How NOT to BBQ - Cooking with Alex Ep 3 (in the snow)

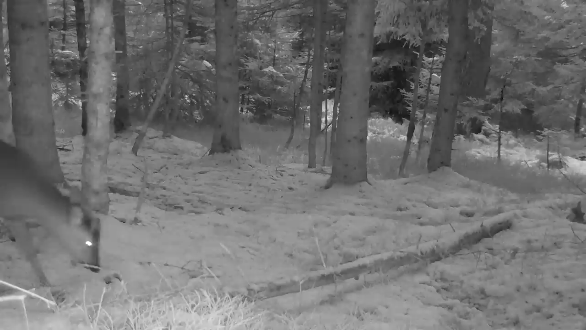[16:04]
i got a shot of a deer and also a badger anyway
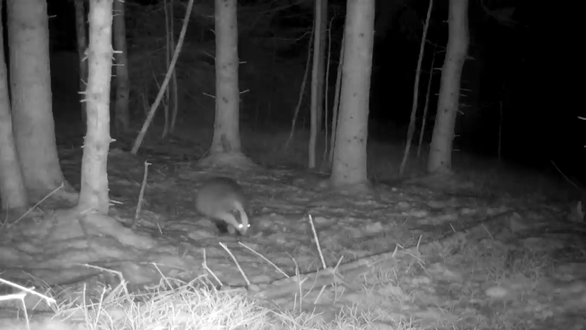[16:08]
i replaced the camera on a different area to see what other footage i could get and we're going to go and check that now